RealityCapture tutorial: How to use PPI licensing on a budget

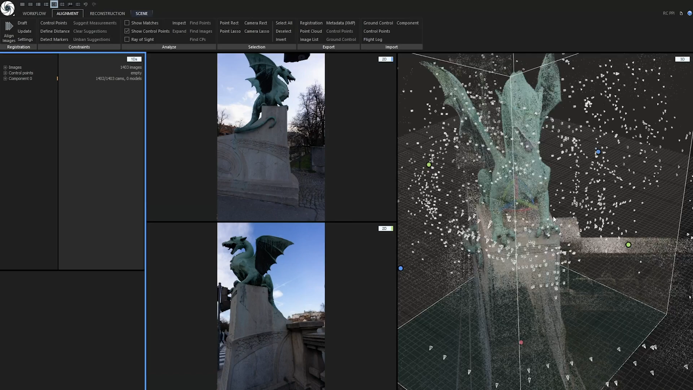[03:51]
It has created one component, which is great. It looks very good. We can now try to optimize the project to see if we don't have any images that are very close to each other.
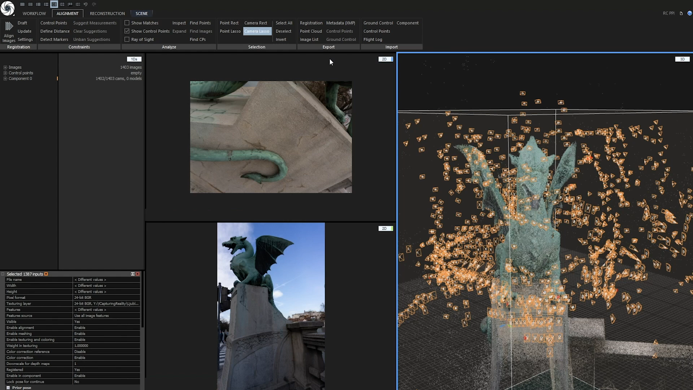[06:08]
In order to export component I need to go to export part of alignment tab. Click on registration.
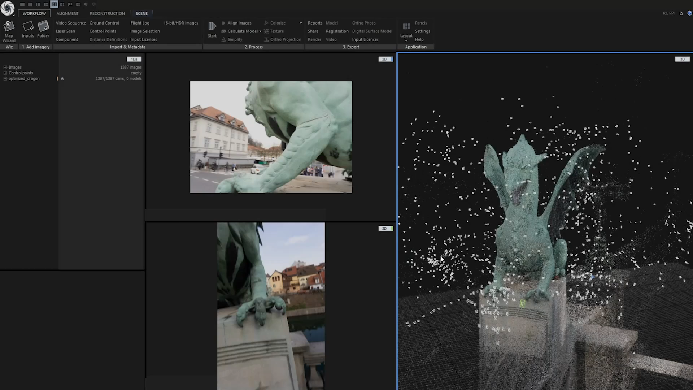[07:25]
Now let's create a mesh by clicking on high detail reconstruction. As you can see there are two very similar projects side by side. However the project on the left was created using high resolution images and on the right we have our project downscaled to 8 megapixel images.
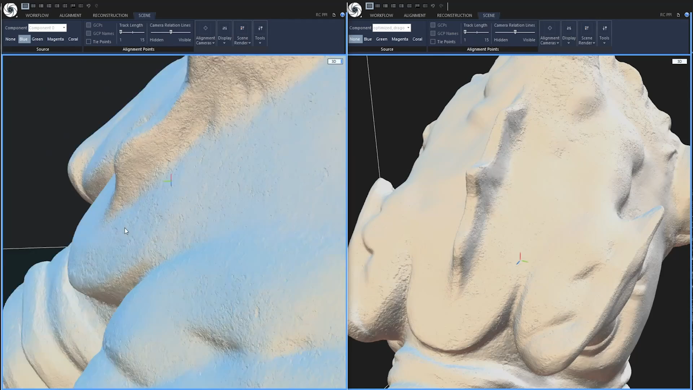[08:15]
To my eyes it's pretty good. There aren't so many micro details but to be honest I really don't need them.
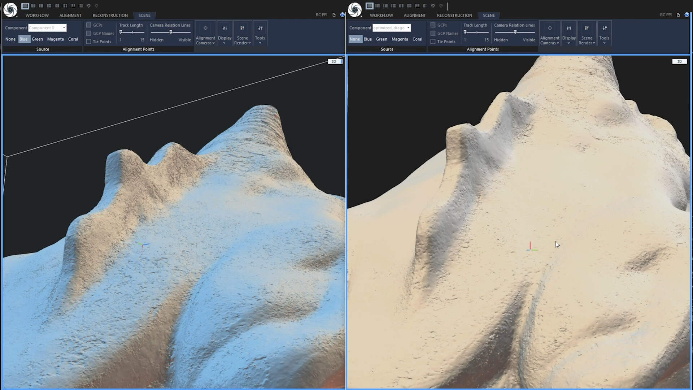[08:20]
I only need high resolution textures.
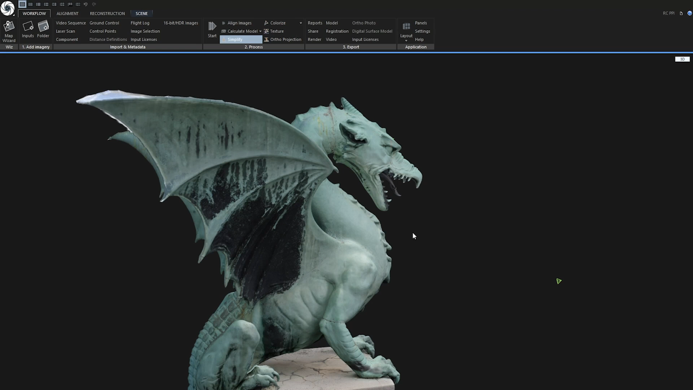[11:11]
Okay, now I can export my model to my hard drive in order to work with it in Unity, Unreal, Blender, Lumion and so much more.